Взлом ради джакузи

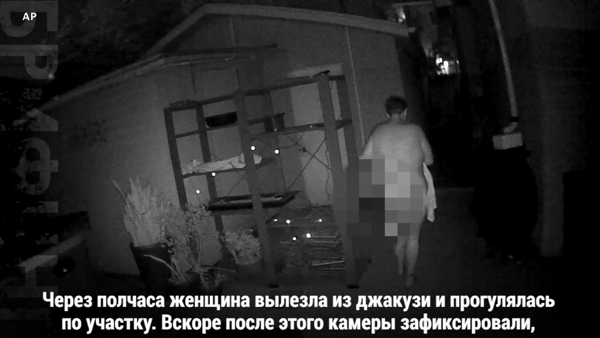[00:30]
Через полчаса женщина вылезла из джакузи и прогулялась по участку. Вскоре после этого камеры зафиксировали, как, предположительно,
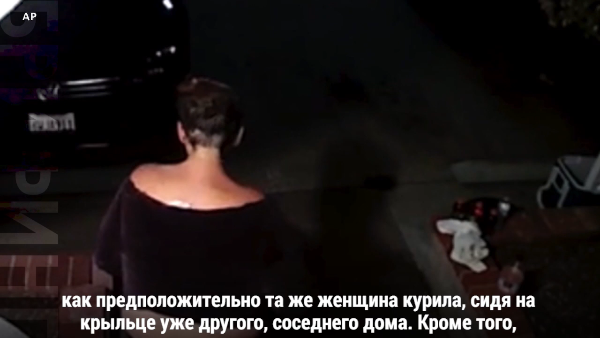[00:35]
та же женщина курила, сидя на крыльце уже другого, соседнего дома.
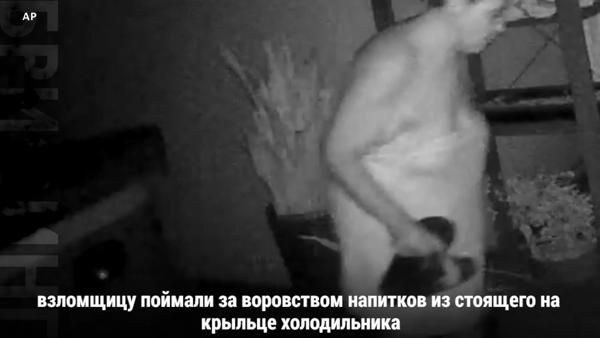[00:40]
Кроме того, взломщицу поймали за воровством напитков и стоящего на крыльце холодильника.